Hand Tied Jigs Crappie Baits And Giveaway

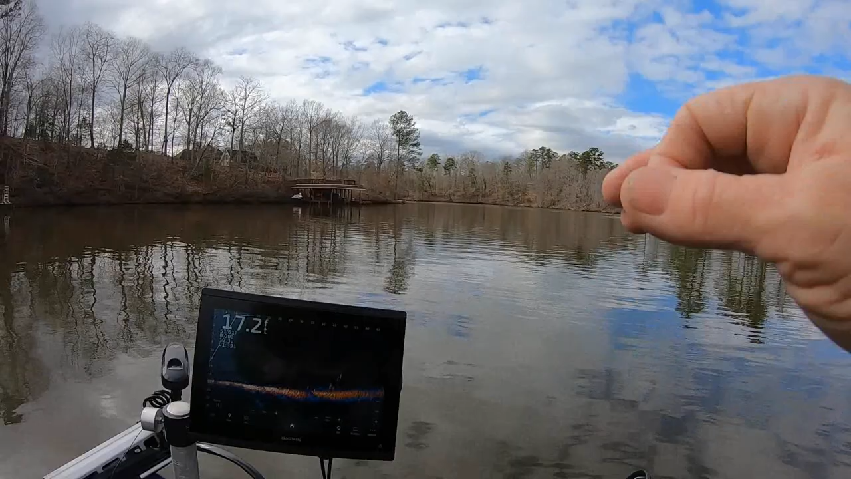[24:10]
hits the water it makes a splash of it just hitting the water and they're in 14-15 foot you see I'm in 17 foot like see here see how far I'm staying back from them that's 50 foot I'm staying just where I can cast to them and that's it that's all further I can cast this bait I stop every once while and pull up it looks like they back up further I think but that's how touchy they are today this time of year here it gets like that they get hard to find right pre-spawn they're moving a lot and when you do find a few